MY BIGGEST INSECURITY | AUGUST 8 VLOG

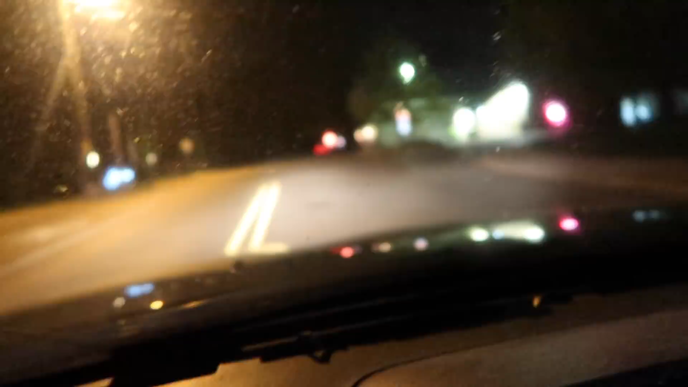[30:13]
But right here, is a Payless liquor. Do you see? It says right there. Here, look, I'm going to show you. There is the Payless liquor with your lotto numbers right here.